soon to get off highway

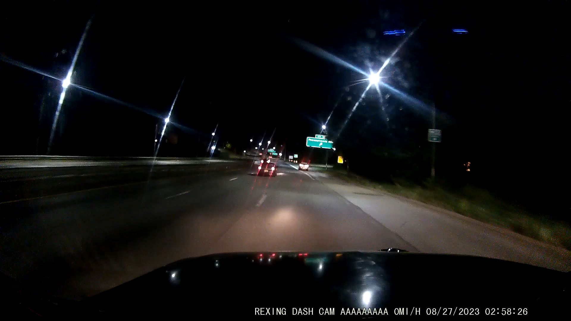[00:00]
They need more, I don't know, because they have a special unit in the police department that goes after them, they're not allowed to chase those cars anyway, because it could kill someone. If you're chasing a car, you get in trouble, so they're not even allowed to chase them. I mean, the ones that go real fast, you're not allowed to chase them.
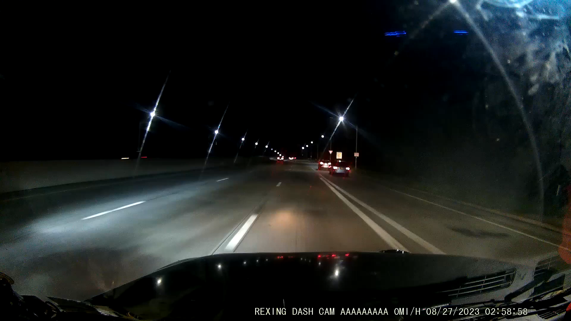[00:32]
Well, when somebody's in a pursuit, and there's a bunch of cars chasing, cops chasing them, that's okay. Look, look at them. See that? That's what they do. They have no idea what they're even doing. They think they have some kind of special skill, because they know how to slam on the gas pedal. But maybe they actually do know how to drive fast. A lot of them go to tracks. You know that, right? A lot of these people race at tracks. Okay.